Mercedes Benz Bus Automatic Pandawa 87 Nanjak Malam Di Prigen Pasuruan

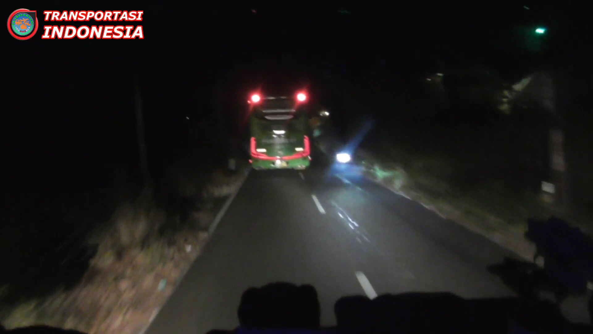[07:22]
Bus Pandawa nanjak di Prigen, jalur Taman Safari Prigen. Hari ini hari sampai lupa hari hari Kamis ya.